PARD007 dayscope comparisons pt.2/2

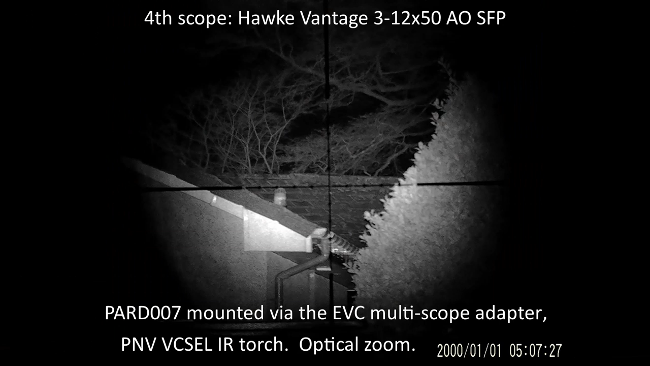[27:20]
This is working back, this is now scope 4, this is the Hawk Vantage 3-12x50, adjustable objective. Now, something that just before we get onto the little zoom test and record that, something we've just done is, Bruce has just adjusted, he had to do it because I couldn't really see it from the way I'm standing, but Bruce has just adjusted the objective focus down to 20 metres, sorry 20, is it yards, is it, yeah, on this scope?
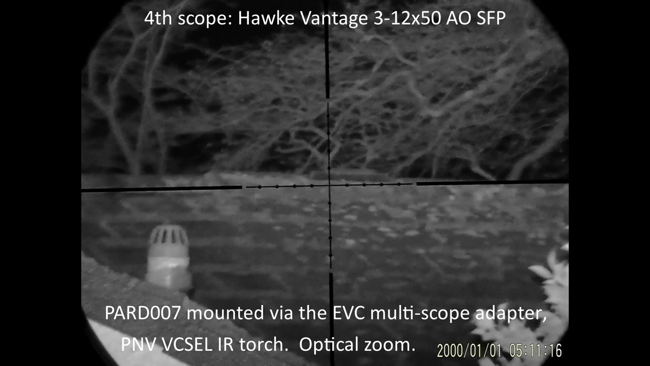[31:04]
Sorry, to get a coaster around the scope ring. Bruce, if you want to zoom back, I think we're going to have a reasonably good, we're not going to get the focus any better than that. Back in a minute. Okay. Try and go back to 20 yards.
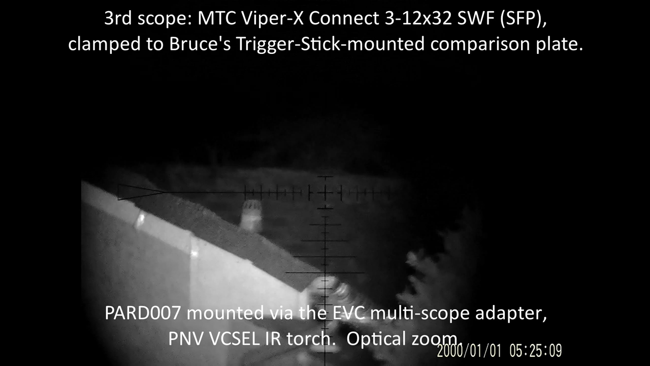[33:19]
And then it's going slightly out of focus, so I'll sharpen the focus again. And you've got up the mag. Yeah. But that's maximum now.
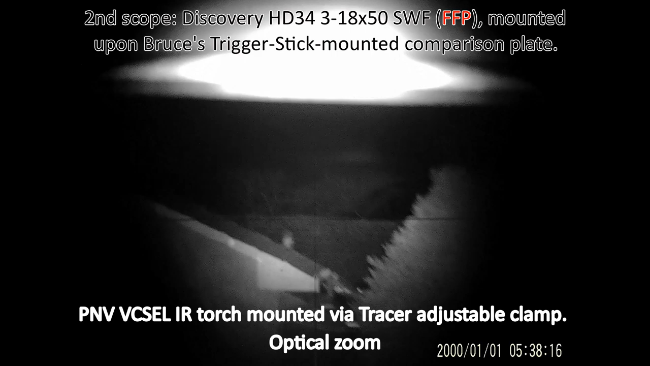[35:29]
But I am pointing at the middle of the air brick, and it is focused. It's pretty well focused, Bruce, thank you. So do you want to, Bruce, do you want to do the zoom in? Bring the zoom up. Bruce is going to slowly increase the optical mag. Right, we're going that way this time.
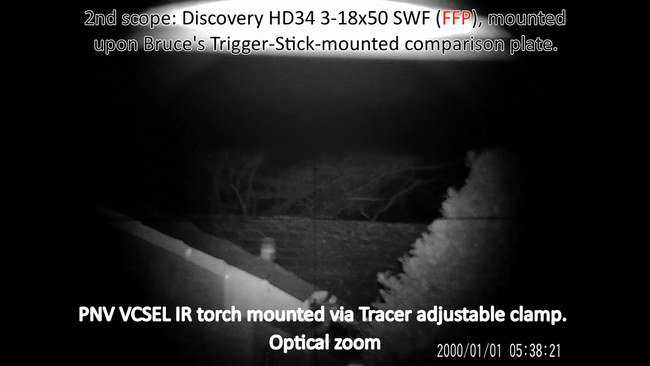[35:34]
We've got the same VCSEL laser from laser torch air illuminator from
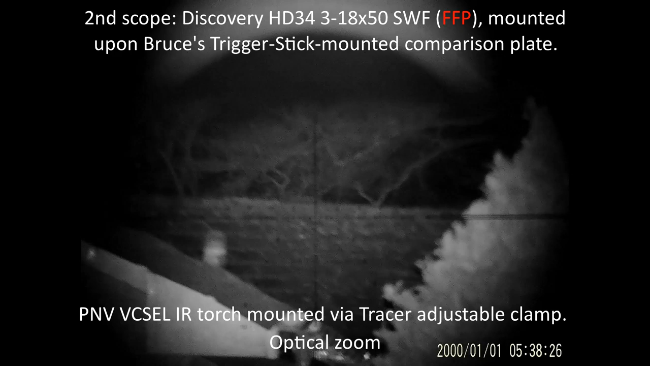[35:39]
PrecisionNightVision.com on top, like we have with the other scopes. But the wobbles are because this scope, and the one before it, and the next one.
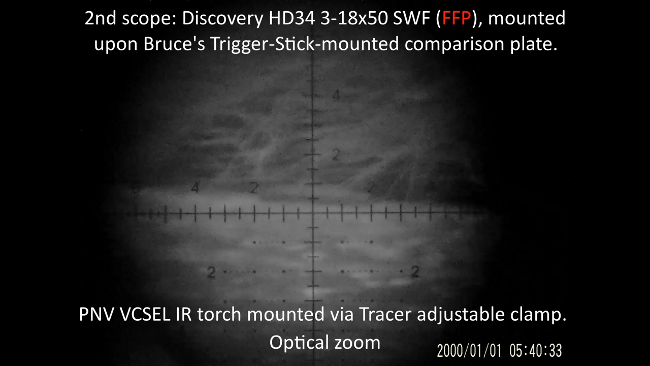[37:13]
with HD night vision, I mean the sensor on this PARD007 is an HD sensor. Definitely you need VCSEL IR torch for illumination, and you need as big an objective lens as you can on the scope, dayscope you mounted on, to get as much IR light in as possible. And I'm hoping this isn't going to be shaking all over the place, but it probably was just because of my eyes touching the eyepiece.
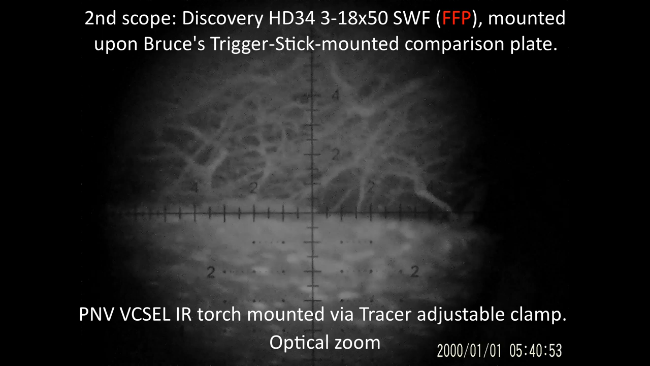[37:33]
Okay, Bruce, if you could back off the zoom, please.
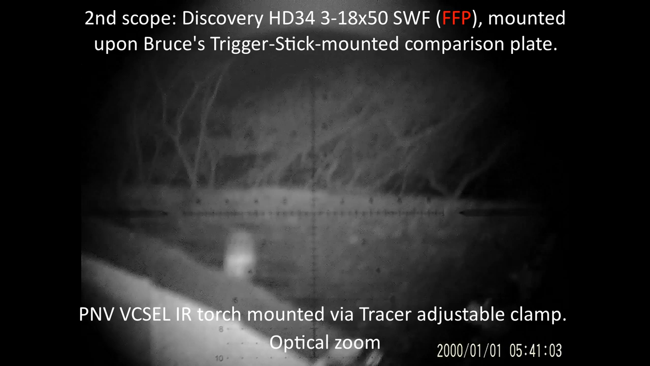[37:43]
And as he backs off the zoom, we're getting some light from above, which is basically IR light reflecting off the underside of the raised garage door.
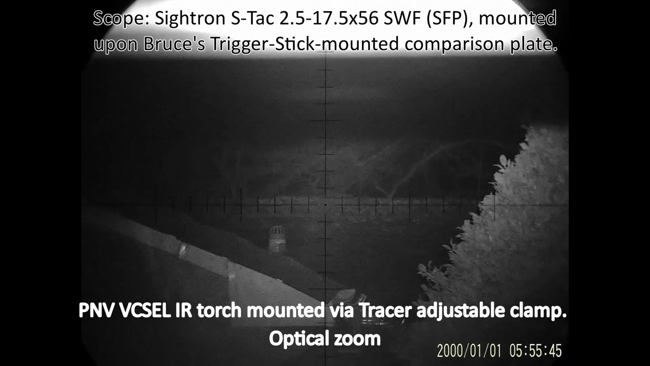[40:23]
And obviously, because we've got a low mag here,
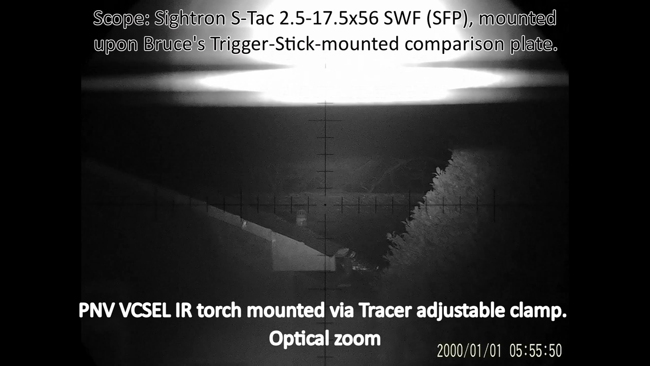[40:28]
low base mag, you can see a lot of the IR illumination bouncing back off the garage door above.